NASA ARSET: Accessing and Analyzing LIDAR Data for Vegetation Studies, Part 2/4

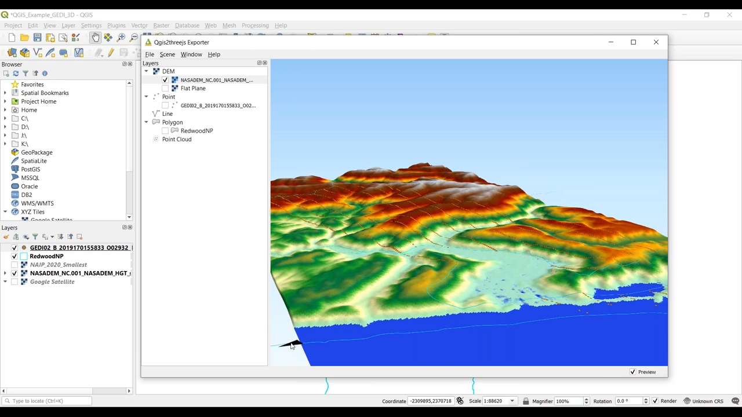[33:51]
And then higher elevation as we move further inland into California. Okay, so one thing that I always like to point out too is here you can see this black north arrow. For me, when I start working in 3D, it's really easy to get mixed up as you aren't always working in a north up fashion. So I can just show you guys here, if you go to scene and then decorations, you can go ahead and add a north arrow. So here we can see we're looking out from over the ocean kind of to the southeast as we move further inland. Okay, so the next thing I want to show you guys is how to actually add the Jedi data. Go ahead and check the box there.
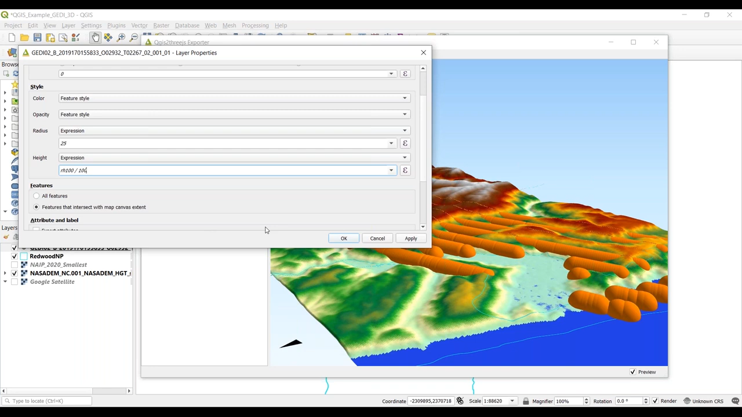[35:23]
RH 100 or canopy top height is stored in centimeters. So here we're dividing by 100 to get back to meters, which are the units that are used in our 3D map. Okay, so we go ahead and hit OK there. And now it should start to load our Jedi canopy top height. And another neat feature here is if you press control while you move, it will stop you from moving on that third axis. It's really easy to get kind of flipped around. So just keep that in mind. But here we can start to see areas where there's low canopy height, not surprisingly over the river valley, and areas where there's high canopy height, you know, as we move forward into the hills.
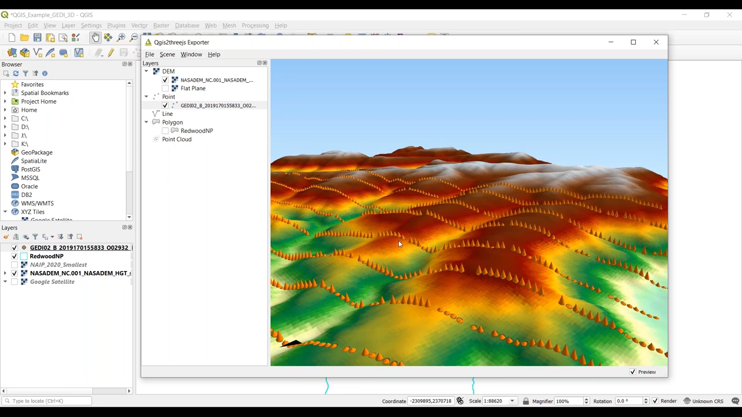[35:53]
So you can start playing around there and see the vertical structure
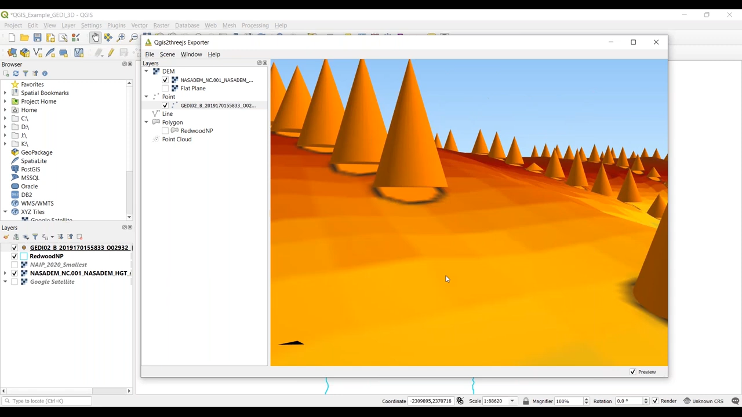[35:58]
from the Jedi data.
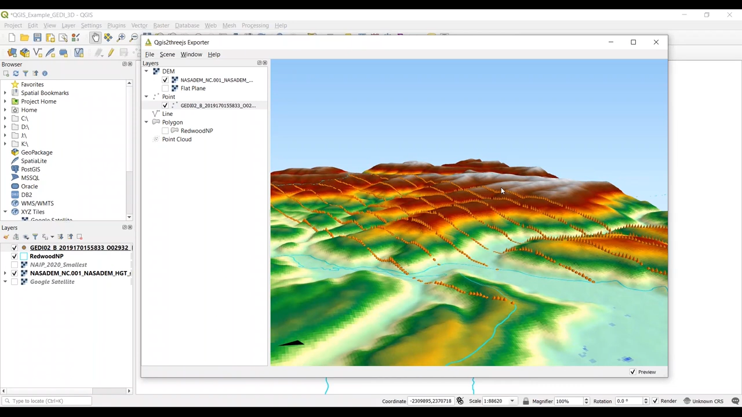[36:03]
Okay, so now, lastly, I want to go back and load the NAEP imagery back in. So again, this is high resolution aerial photography. It's available from the USGS Earth Explorer. I think it's captured every one to two years over most of the continental US.
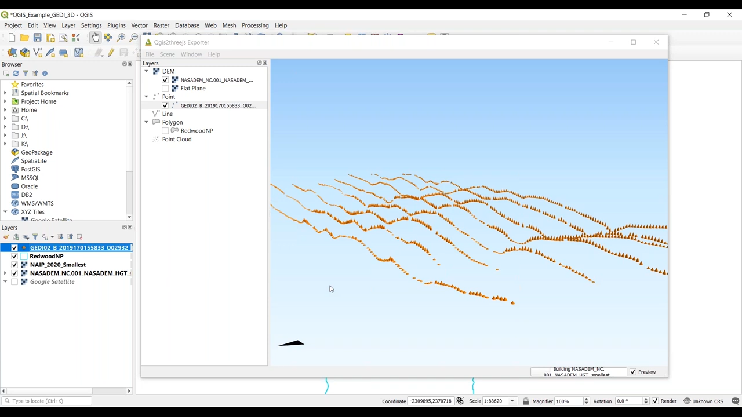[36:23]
But since it is very high resolution, this TIF here is actually around 11 gigabytes, it will take a little bit to load. All right. And here we can see that that data has loaded.
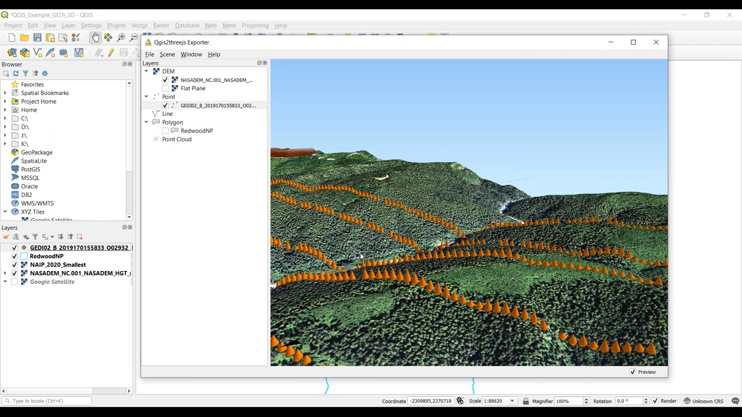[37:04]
we're seeing these large redwood tree canopies. Now I really wanted to focus in here on this particular area. So we have the river valley we can see here, we have kind of over the high relief terrain as you move up the river valley, seeing really tall canopy heights retrieved from Jedi. And then as we hit this ridge line, I'm not sure if this is a different type of forest or maybe a younger redwood stand, but it's really incredible to see how we go from really tall RH100 or canopy top height and then lowering down over this other vegetation type.